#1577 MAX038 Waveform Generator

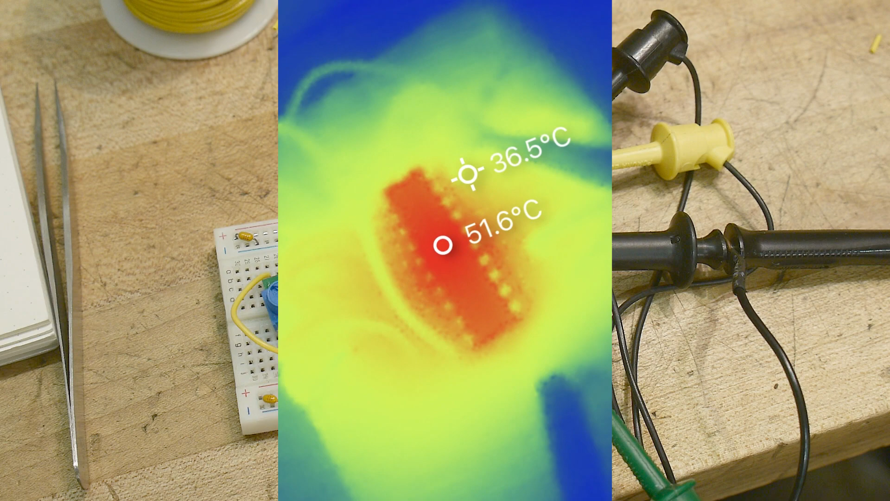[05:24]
On screen: spot 51.6°C
general rule of thumb is if you can leave your finger on it and not go ow it's about 50 c anything